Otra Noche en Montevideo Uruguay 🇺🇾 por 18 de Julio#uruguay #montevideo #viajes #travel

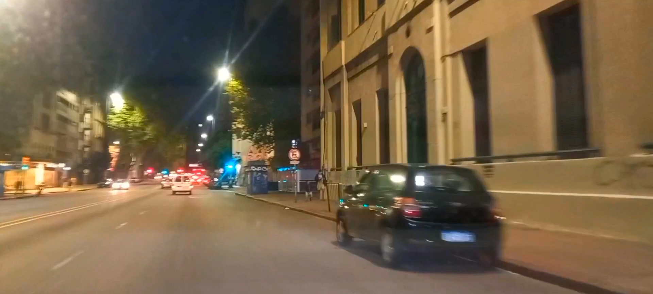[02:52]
Bueno, esta es Polié, vamos a Polié, 18 y Polié.
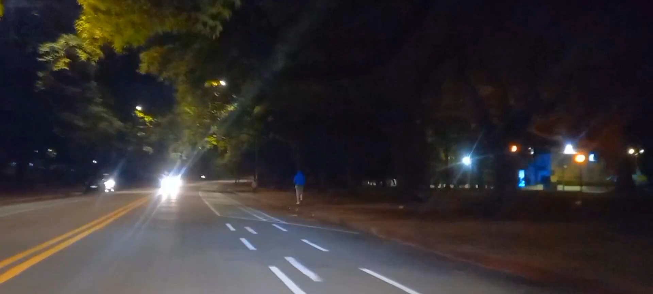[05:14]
se ven las bicisendas del parque, que no hay nadie andando en bicicletas a esta hora, ni tránsito ahí. Muy temprano, pero está muy solitario. Esta calle se llama Doctor Ruiz Morquio. En esta intersección donde está la fuente, el Parque Valle, sería Ricaldoni, Morquio y Ricaldoni.
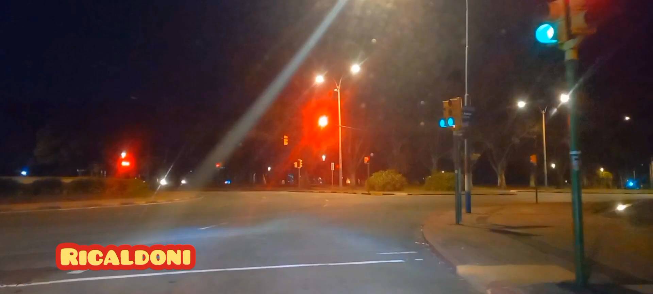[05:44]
Nosotros vamos a hacer Ricaldoni a la derecha. A la derecha hasta agarrar Cataluña.
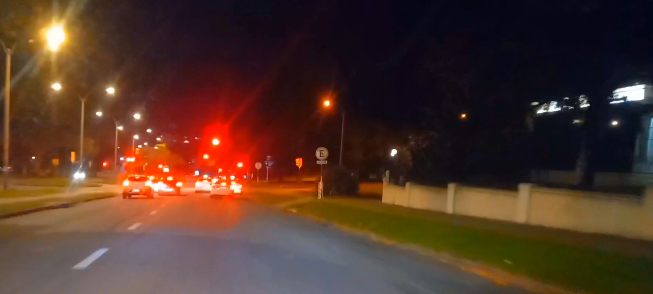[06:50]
Esta esquina que viene es Ponce, Luis P. Pons y Ricaldoni. Esta otra es Soca, Francisco Soca. O sea que estamos en Ricaldoni y Soca.
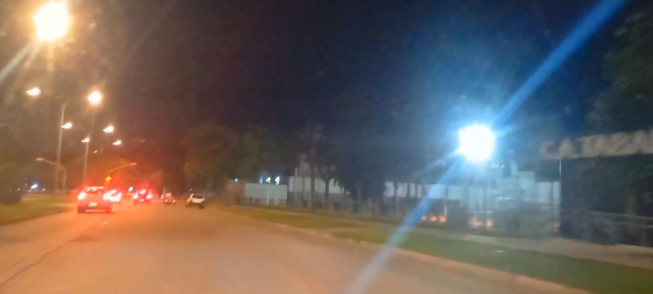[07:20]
Acá está el Club Tabaré a la derecha.
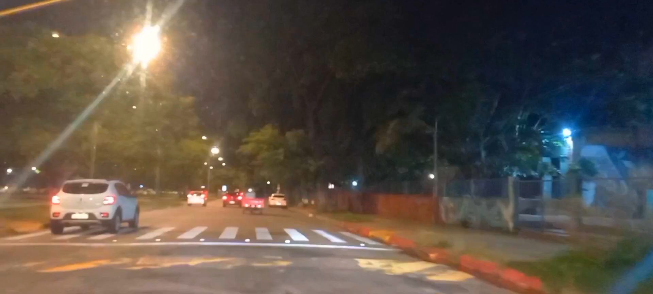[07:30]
Tenemos un colegio secundario, un liceo, mano derecha, está cerrado por el horario. Y nosotros continuamos por Ricaldoni. Ricaldoni y Feliciano Rodríguez estamos.
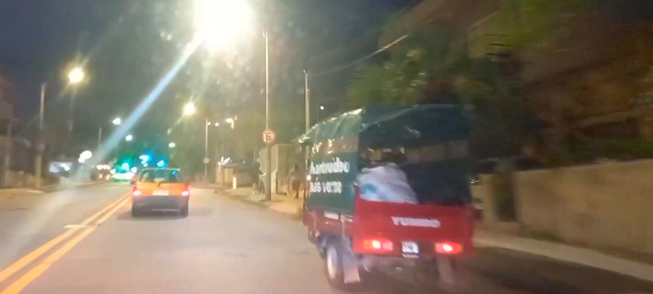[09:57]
Fíjense, Montevideo más verde, dice. Está levantando yuyos, basura y algunas ramas.
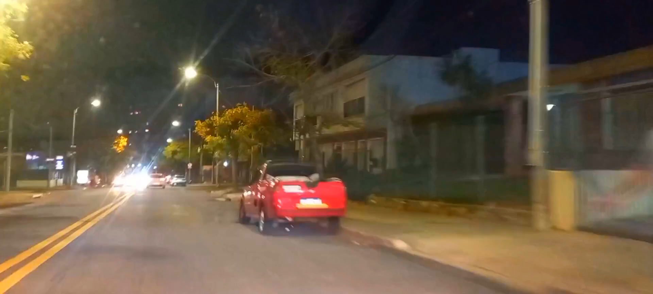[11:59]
Andrés Aguiar es esta otra intersección.
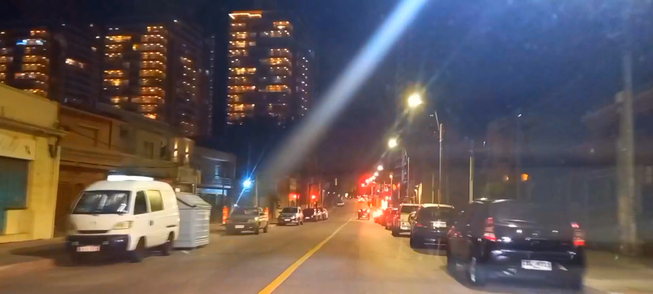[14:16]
y mano derecha tenemos una torre que está en construcción con 28 pisos, más altas que las Torres Diamantes.
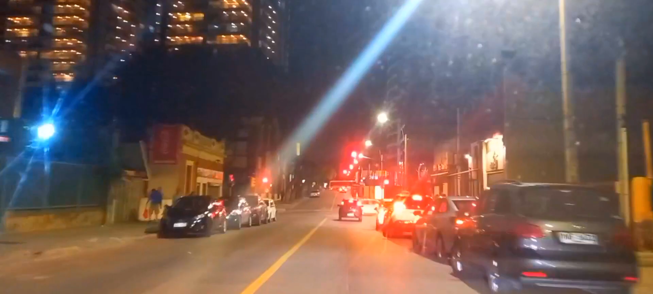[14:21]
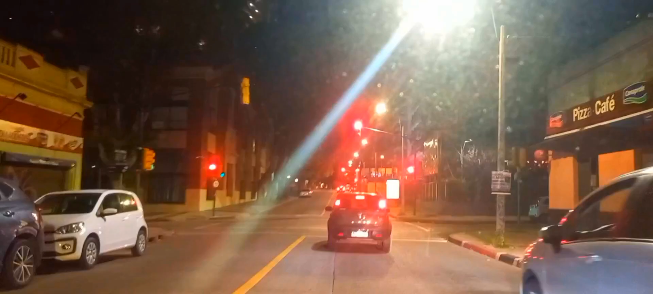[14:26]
Bueno, como les decía, esta es Asamblea, así que acá damos como finalizado para no hacer el video muy largo.